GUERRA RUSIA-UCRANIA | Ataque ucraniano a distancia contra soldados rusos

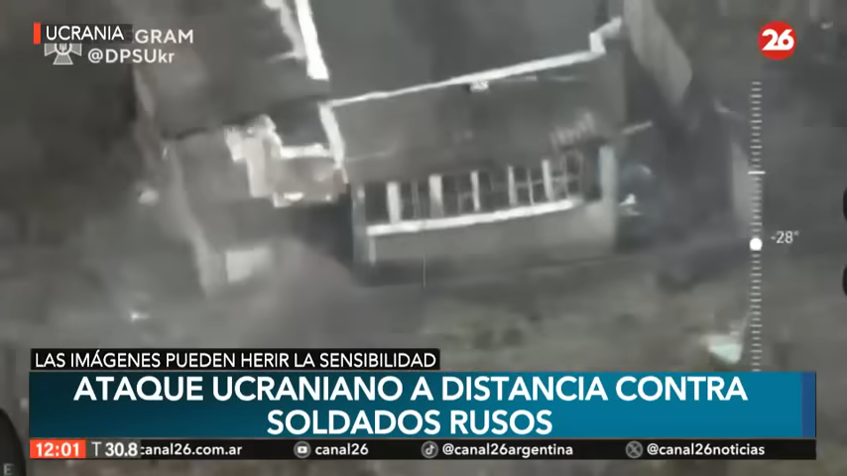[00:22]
Estas son imágenes del ejército ucraniano que nos permiten ser testigos oculares de cómo sus miembros detectan soldados rusos en su territorio recorriendo una ciudad arrasada por los misiles. Los invasores ingresan casa por casa en busca de objetos de valor. No saben que desde lejos están siendo monitoreados y que en el momento preciso un dron explosivo irá tras ellos.